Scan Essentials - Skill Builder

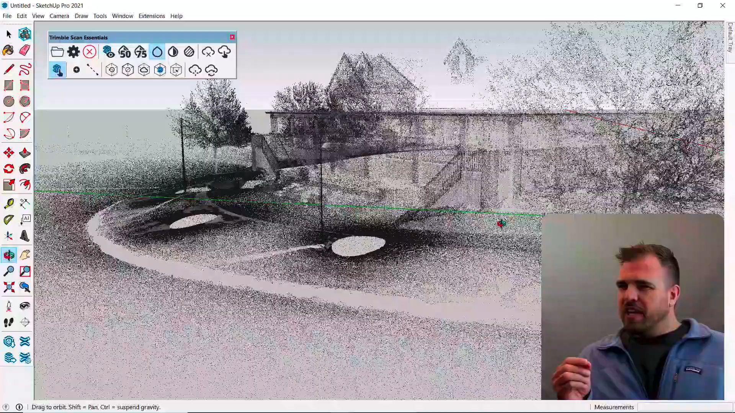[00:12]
This is a fairly unique tool because at its core, ScanEssentials imports point clouds into
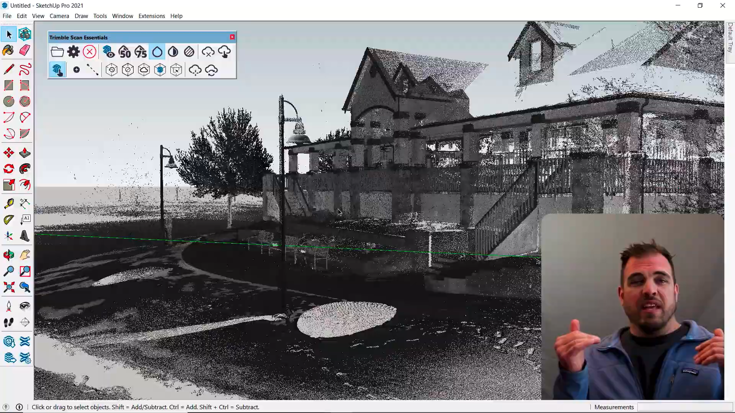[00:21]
SketchUp and then provides tools to use those point clouds as a powerful modeling reference.
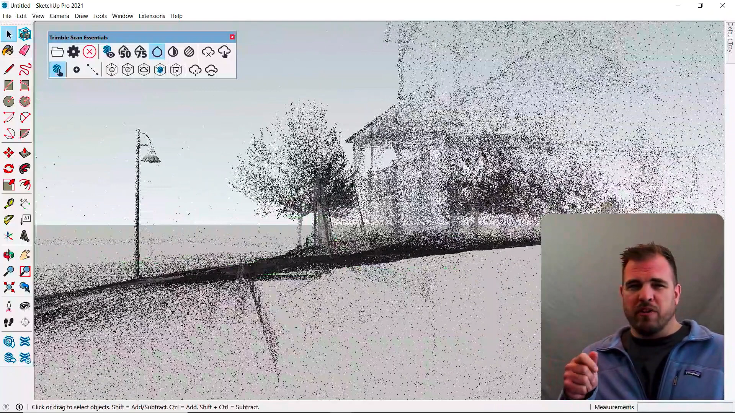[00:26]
Again, we don't create the point clouds,
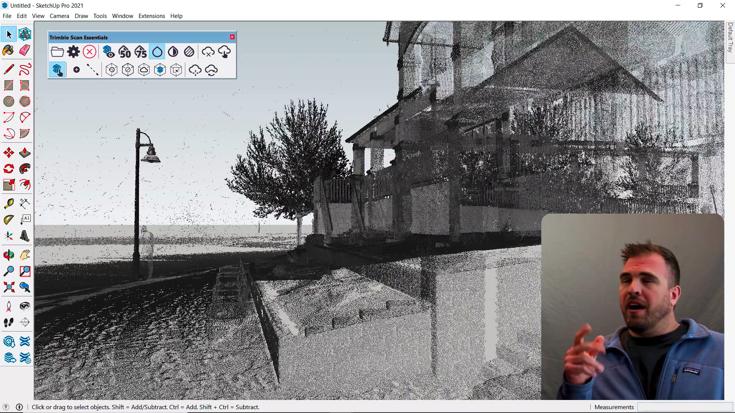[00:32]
but from high-end laser scanners to drones and now even some phones and tablets
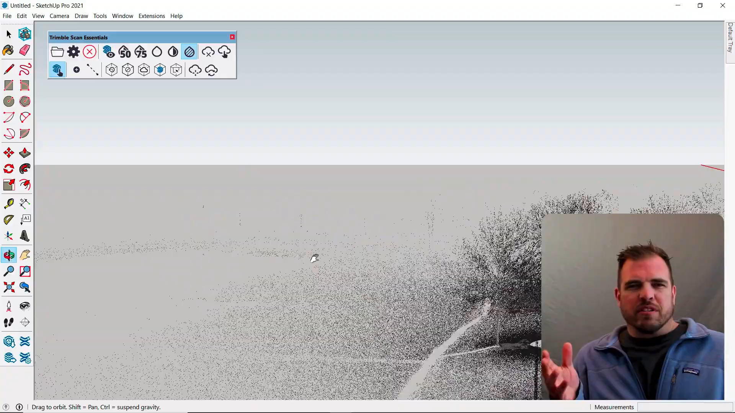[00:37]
can create scans that can be imported directly into SketchUp through ScanEssentials.
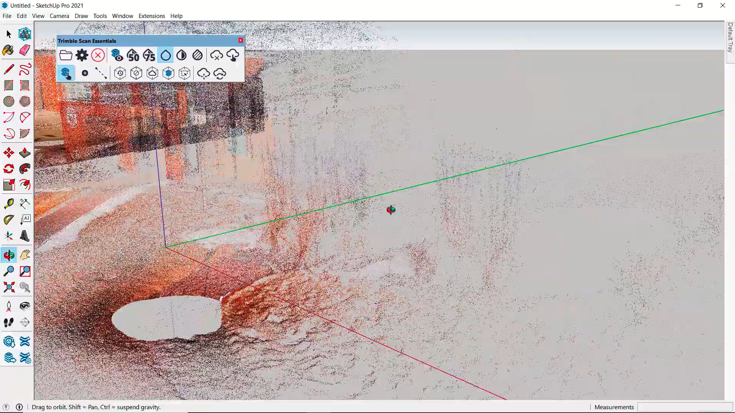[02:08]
I was out testing Trimble's X7 scanner, and you can see this was a cold February day.
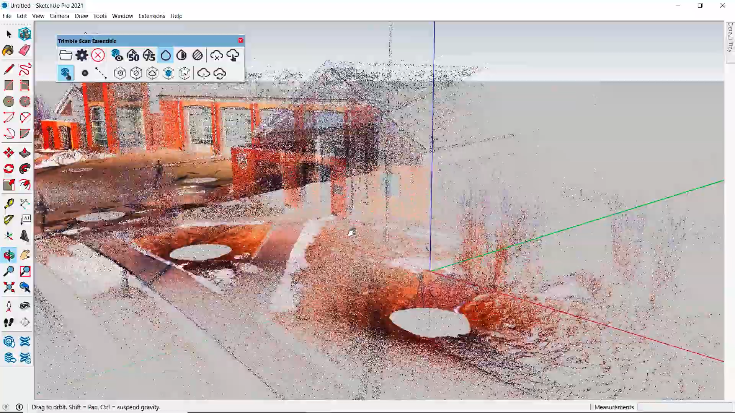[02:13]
We've got some snow and my bundled up outline at each scan location.
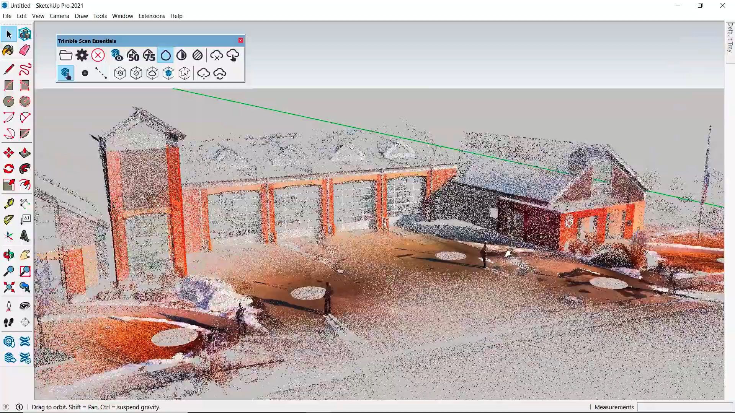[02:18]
Now, depending on how you want to view and reference the scan,
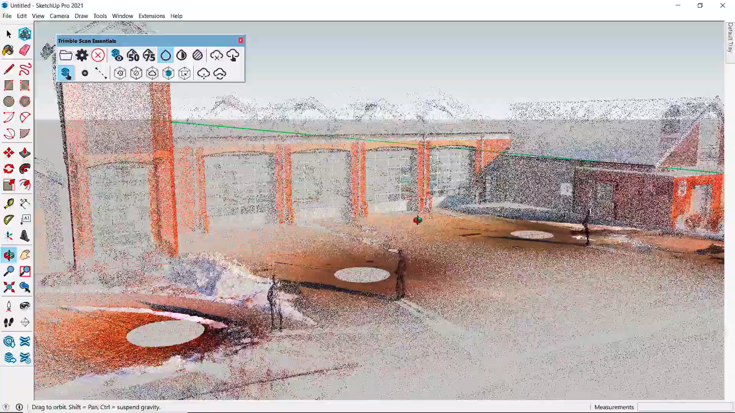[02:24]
opening the point cloud manager gives us some viewing options, including the colorization and shading. Depending on your project,
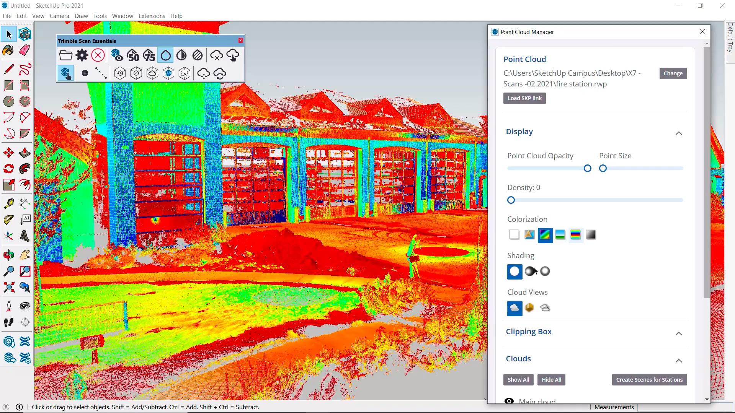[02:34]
and whether it's an interior or exterior scan, play with these settings to
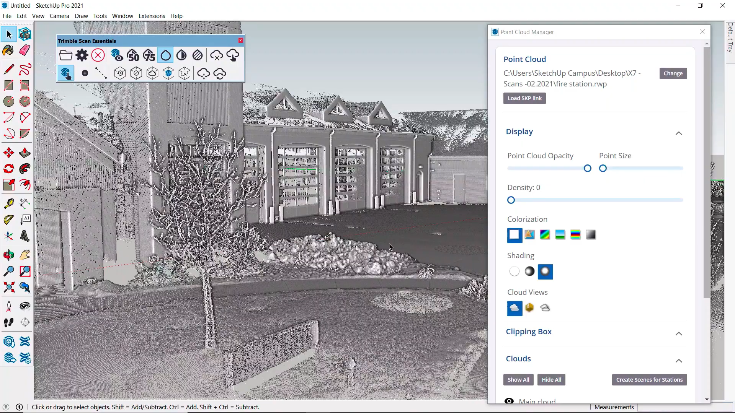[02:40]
see what's going to give you a good visual reference. I'm going to return to a simple color view and close the manager.
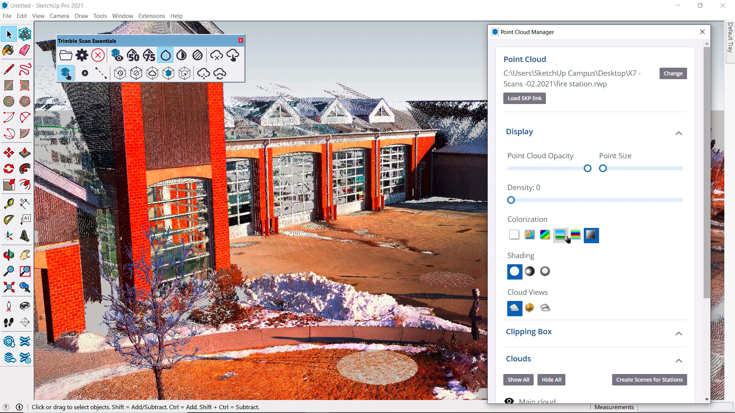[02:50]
Another option for changing the display of your point cloud are the next set of icons in the toolbar.
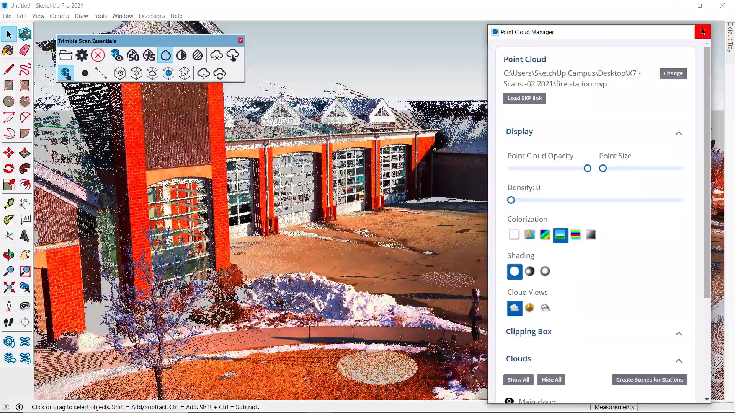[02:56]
This will allow us to toggle the point cloud off completely, or apply various modes of transparency between the cloud and the model.
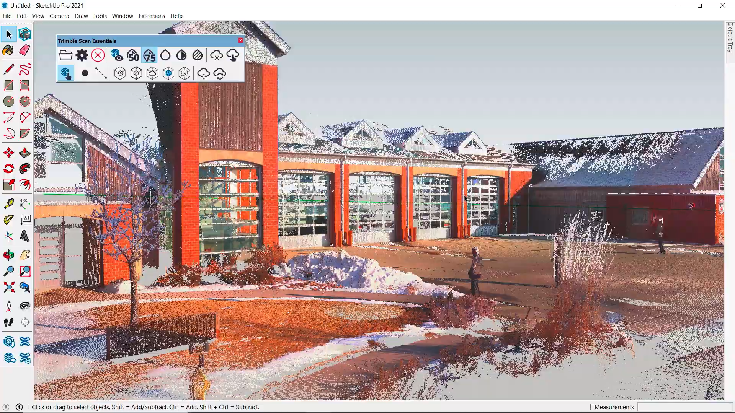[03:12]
Let me start building out this model so we can see these options better.
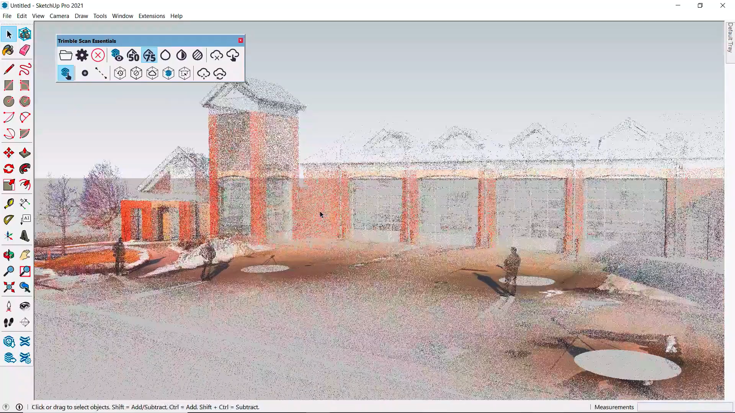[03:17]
I'm going to zoom in and use this section of the wall as a nice flat surface to draw a rectangle. Let's draw a few more rectangles while we're here just to show how the plugin allows you to snap to all these accurate points in the model.
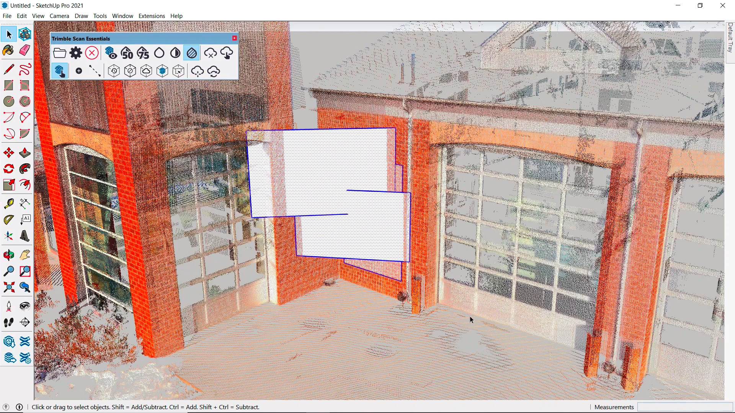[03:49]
Think of the point cloud as a locked down stationary reference.
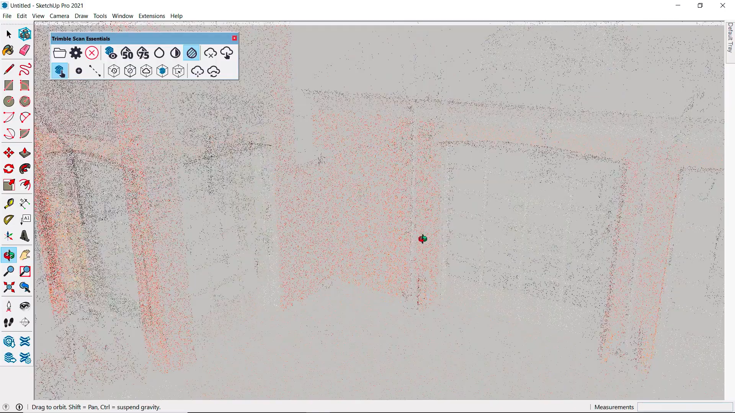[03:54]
We'll see later on that you can reposition the point cloud,
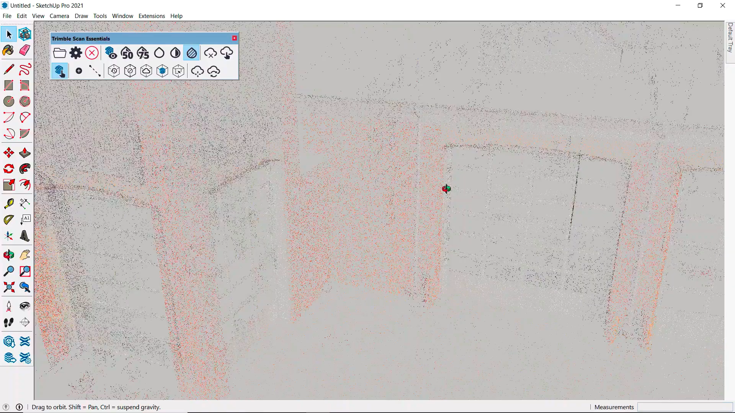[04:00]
but in general think of it purely as an outside reference to your model. Okay, back to our wall.
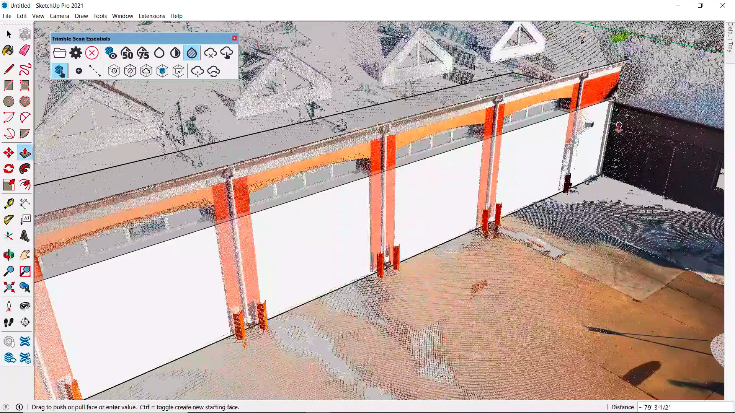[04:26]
In that way, you are making sure that you are getting completely accurate 90 degree corners,
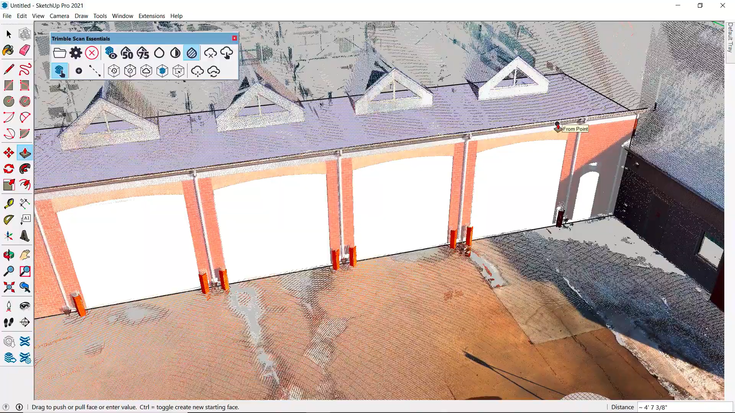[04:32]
and that all your drawn geometry is going to work well together.
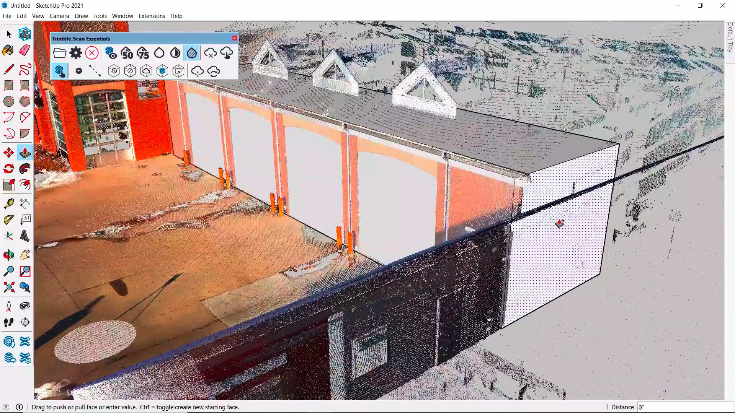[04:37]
So for the most part, I'll keep using push-pull and reference these points as needed to create my basic blocks.
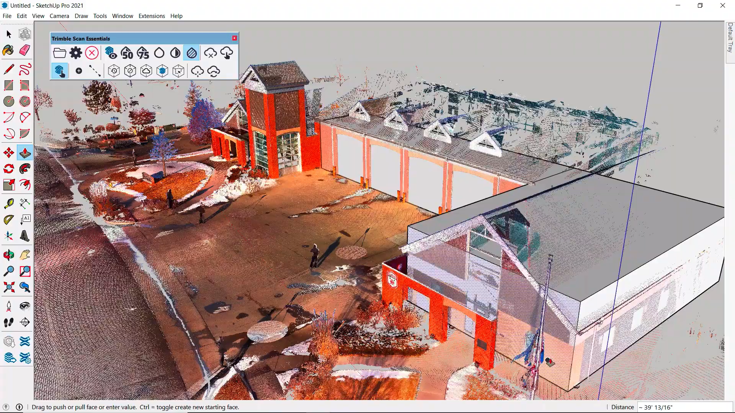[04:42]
And remember to use the modifier key with push-pull to create new surfaces.
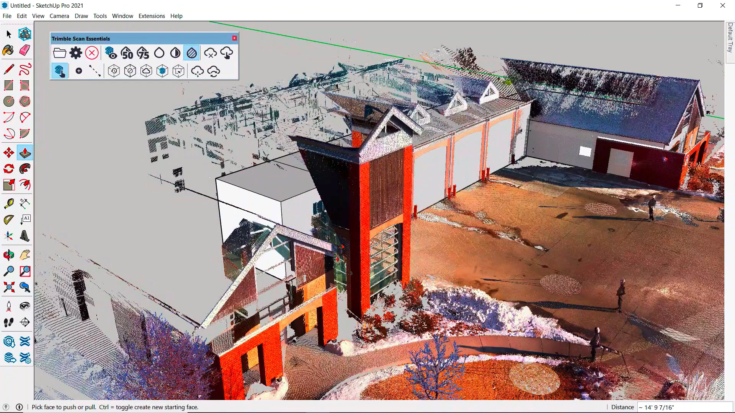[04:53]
Using just a few tools, we can really quickly create the basic massing of this building.
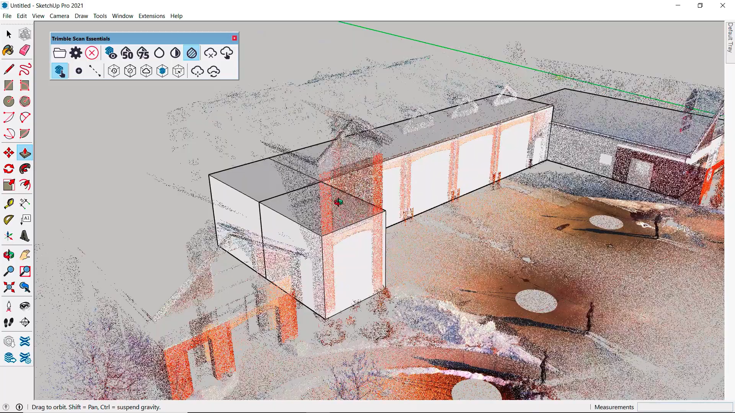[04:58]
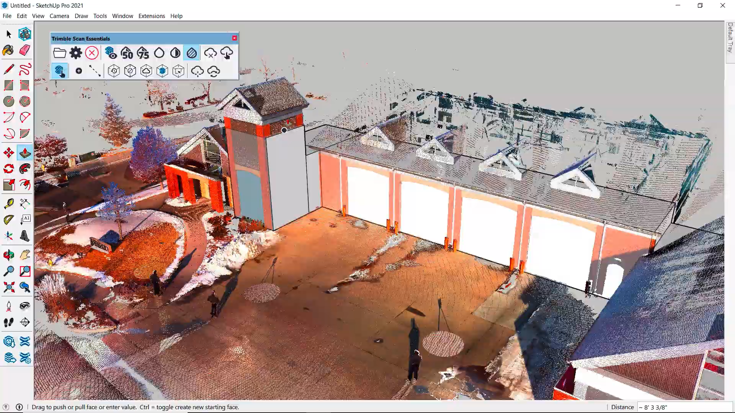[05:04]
So now that we have some geometry in the scene, let's look at our toolbar again.
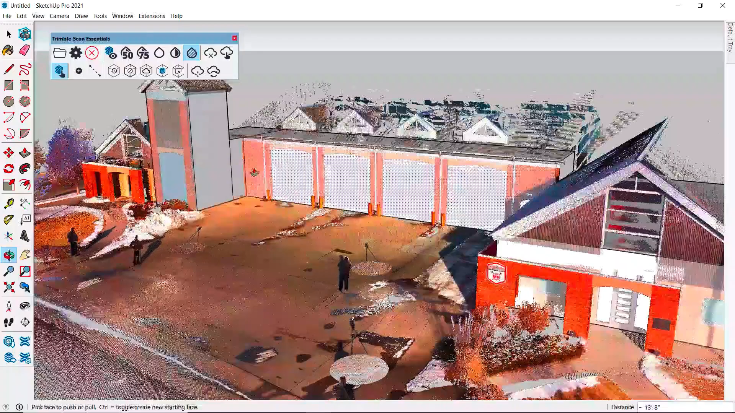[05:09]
It's really up to your own preference, the amount of transparency or blending you prefer.
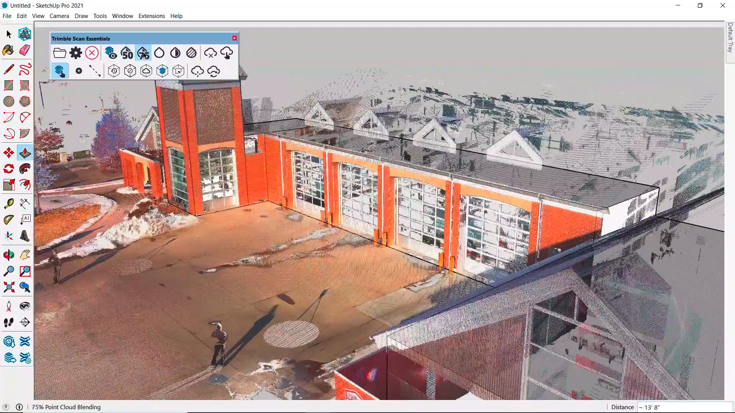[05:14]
For these exterior models, I like this last conditional blending mode,
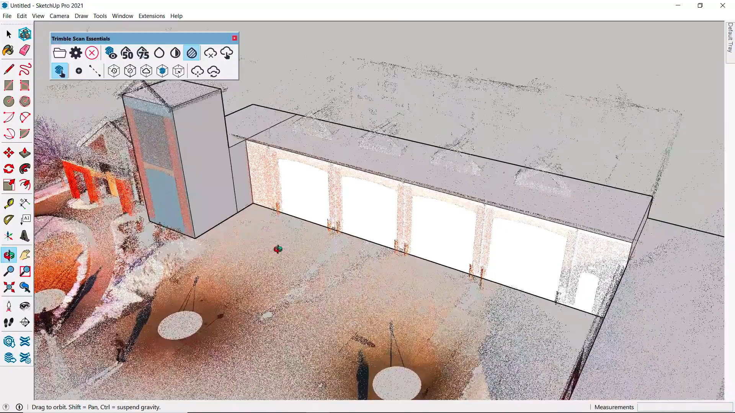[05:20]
but that also may change as your model gets more detailed. Similarly, these icons are for changing the snapping behavior of your model. And like the display, you may change the snapping behavior as your model develops. You can turn off snapping completely or tell it to favor the
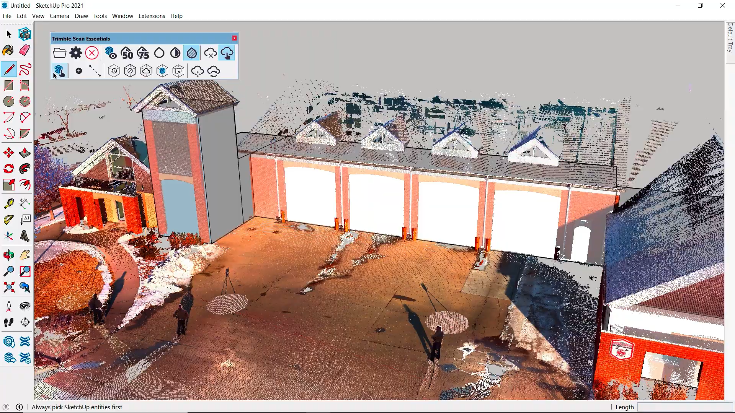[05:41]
cloud points or the SketchUp geometry more highly. These two icons are for creating construction points and guidelines.
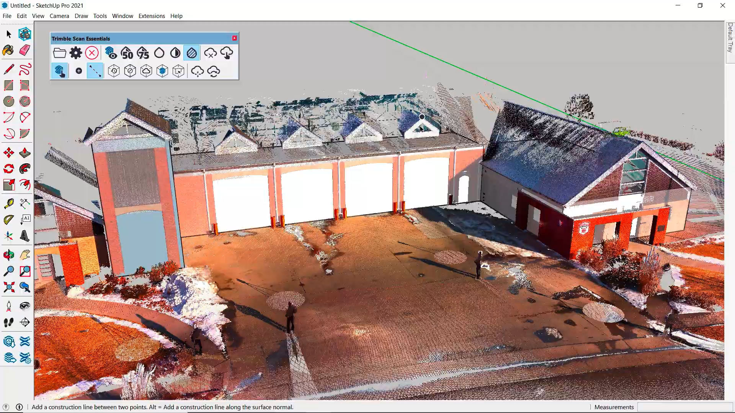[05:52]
These are the same type of guidelines you could create with the tape measure tool, so use them in the same way as another reference guide.
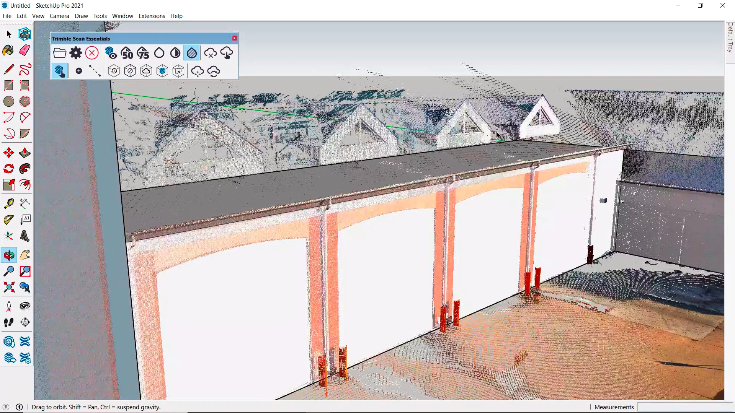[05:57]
Remember that all guidelines can be deleted through the edit menu.